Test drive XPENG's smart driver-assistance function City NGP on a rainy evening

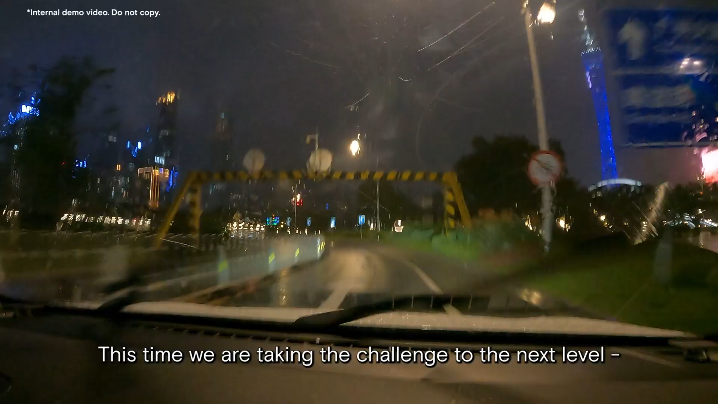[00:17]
This time we are taking the challenge to the next level, driving through heavy traffic on a rainy evening.
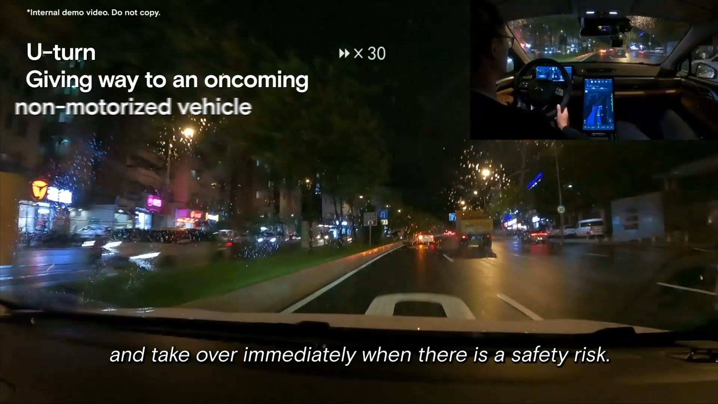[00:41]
We are about to make a U-turn.
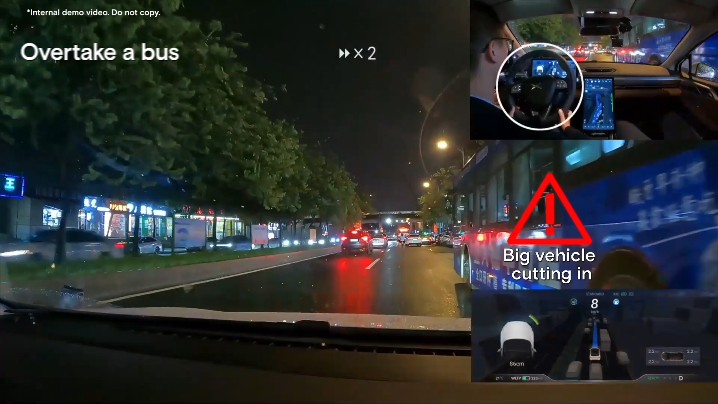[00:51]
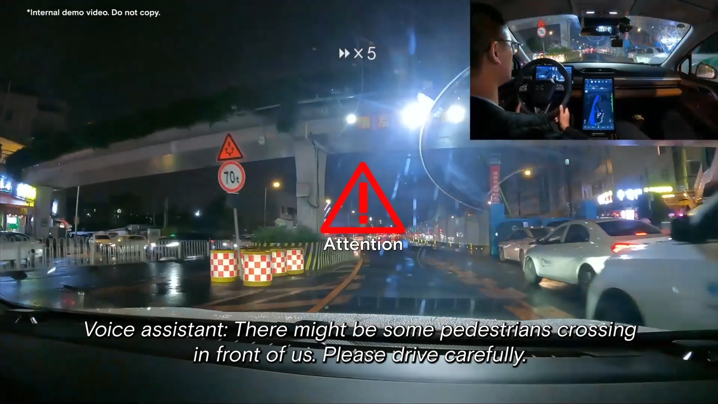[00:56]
There might be some pedestrians crossing in front of us, please drive carefully.
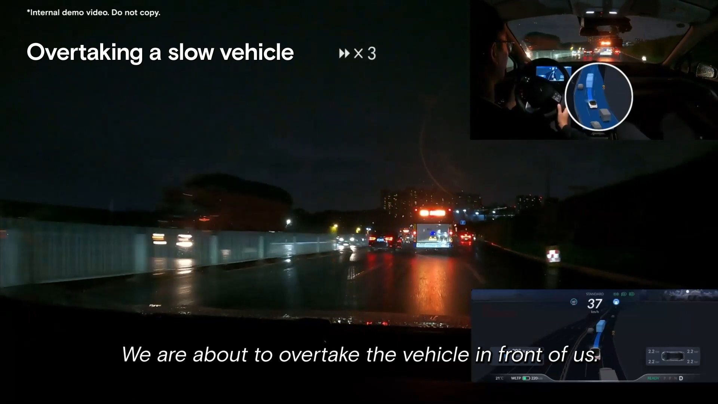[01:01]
We are about to overtake the vehicle in front of us.
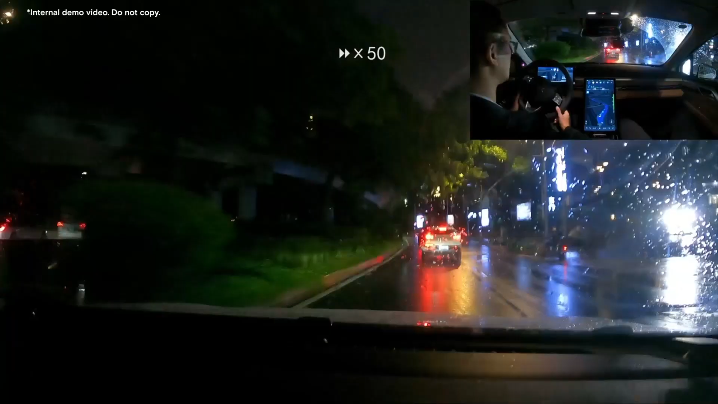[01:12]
We are about to change lanes continuously. We are about to drive onto the lane on the left. The weather conditions are poor.
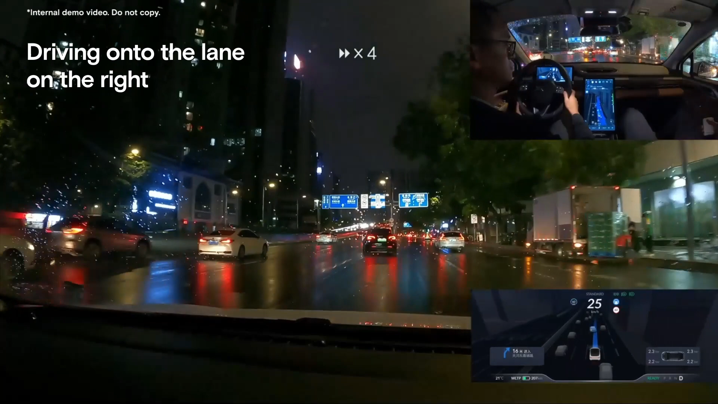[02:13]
The light is green. Let's go! The light is green.
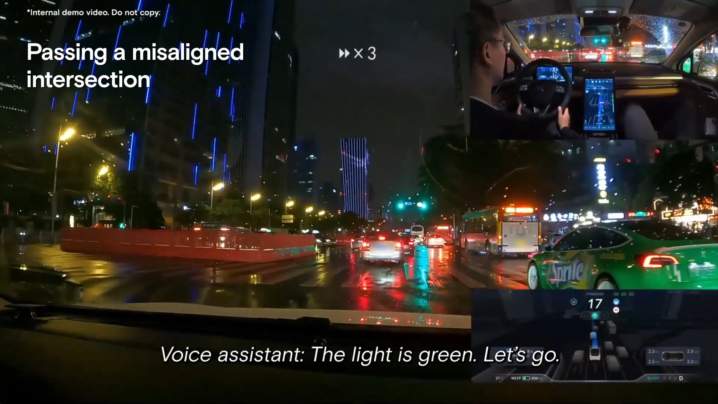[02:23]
Let's go! We are passing a roundabout. Please be aware of the surroundings. We are about to drive onto the lane on the right.
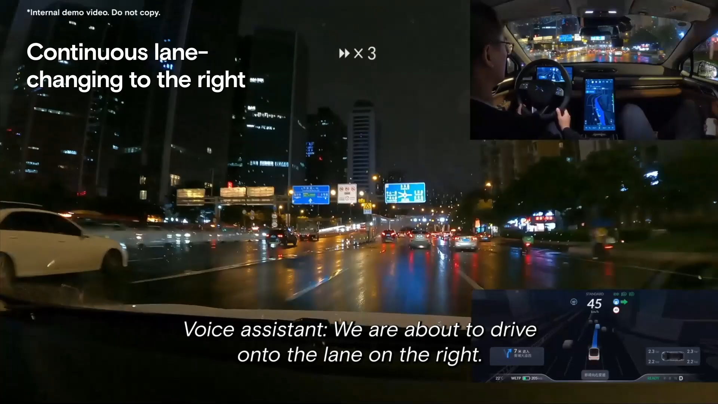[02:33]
The light is green. Let's go!
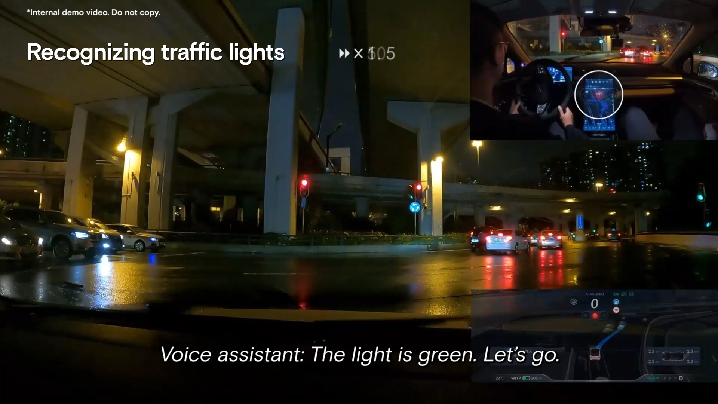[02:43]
The light is green. Let's go! Sorry, I pressed the brake a little bit too hard. The light is green. Let's go! We are passing a roundabout. Please be aware of the surroundings.
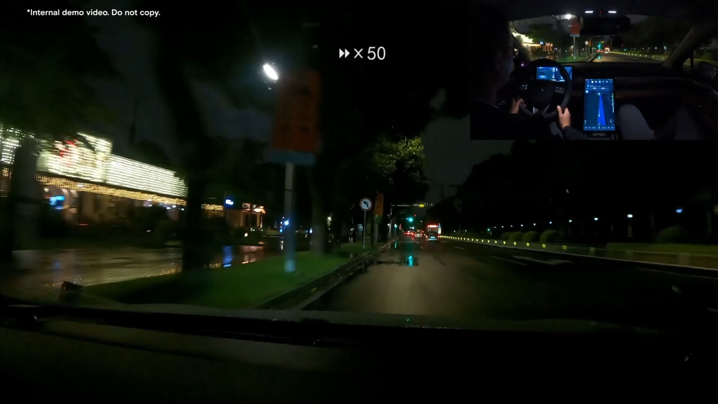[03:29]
Let's go! The light is green. Let's go. Let's turn right.
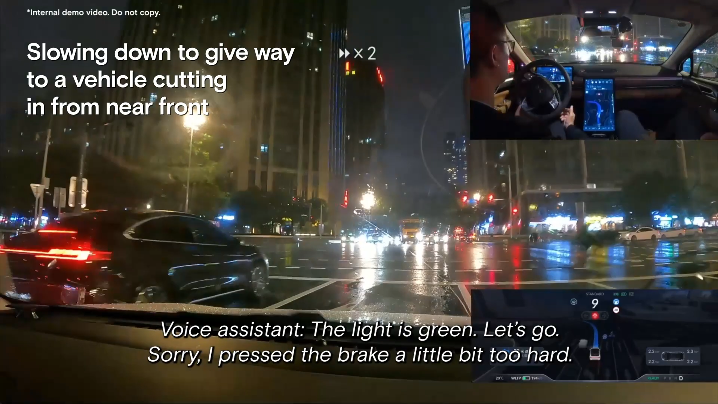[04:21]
The light is red. We need to wait.
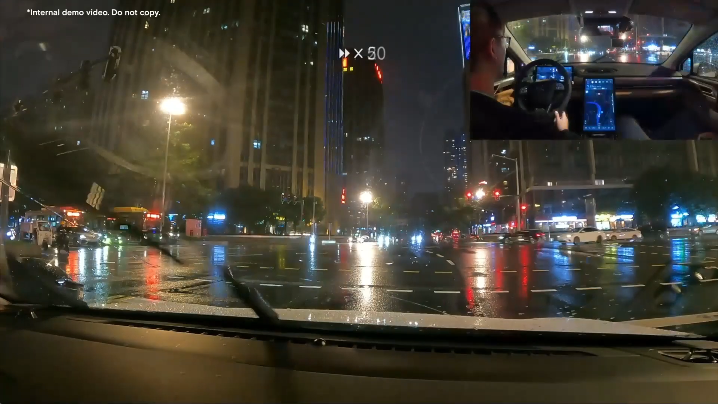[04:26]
The red light has ended and we are about to start moving.